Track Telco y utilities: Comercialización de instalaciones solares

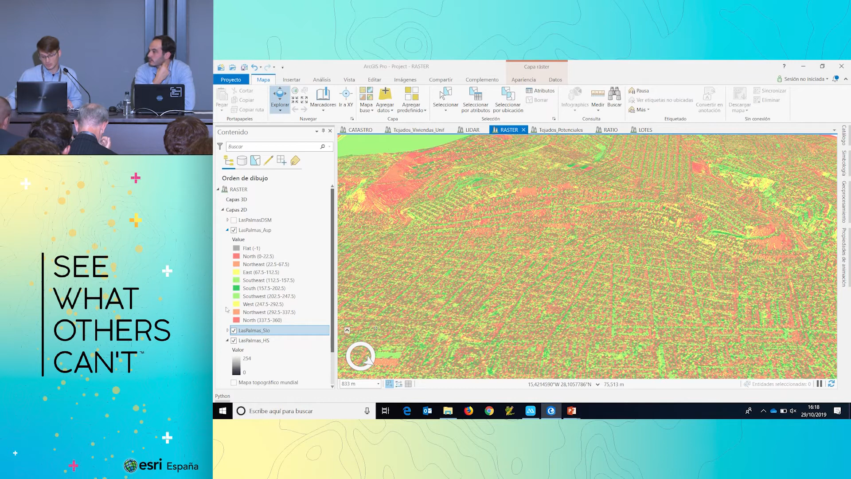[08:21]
mediante la información LIDAR lo que se obtiene al final son distintos modelos digitales como son en este caso la orientación aquí vemos representado en verde los tejados bueno en este caso las orientaciones que dan cara al sur ¿de acuerdo? y en rojo los que dan cara al norte en este caso el sur es una mejor orientación
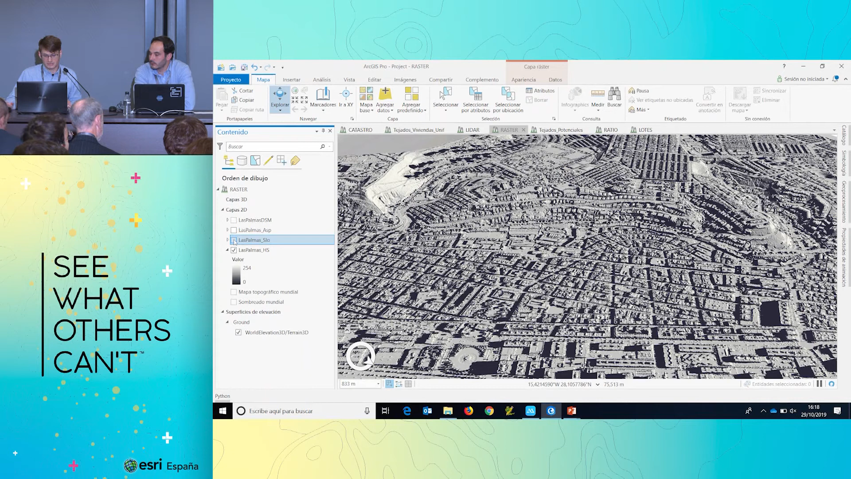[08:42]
para poner los paneles porque obtienes un mayor rendimiento otras de las variables que son interesantes para caracterizar los tejados
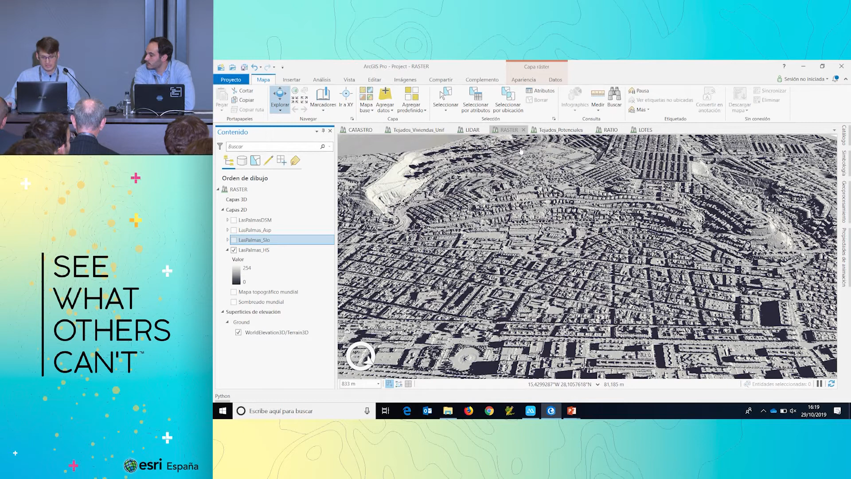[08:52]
pues en este caso es la pendiente ¿de acuerdo? y otra de las modelos digitales que se obtuvo fue el de Sopras además también se obtuvieron y se enriquecieron los datos con información de la irradiación de la zona que fue distinta de otras fuentes en este punto teníamos clasificados de forma geométrica por un lado lo que son los tejados que queríamos atacar que son los tejados unifamiliares y por otro lado teníamos las características del terreno las variables físicas en